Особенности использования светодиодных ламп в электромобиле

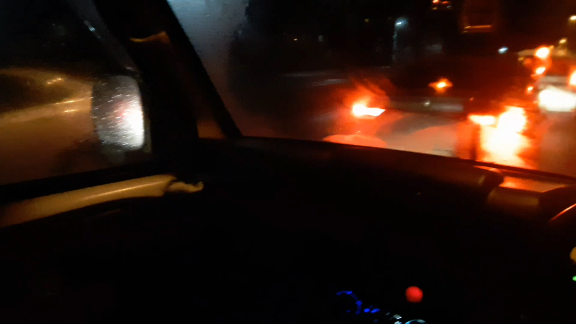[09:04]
сейчас заметил в этой машине можно сидя на водительском месте спокойно протереть стекло пассажирской двери дождь вот хотел звук записать